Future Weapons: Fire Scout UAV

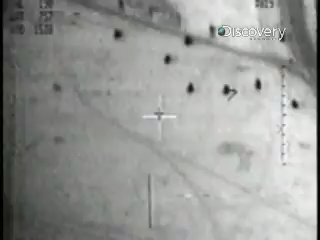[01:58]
It's an amazing helicopter, but what makes it an incredible spy in the sky is the latest infrared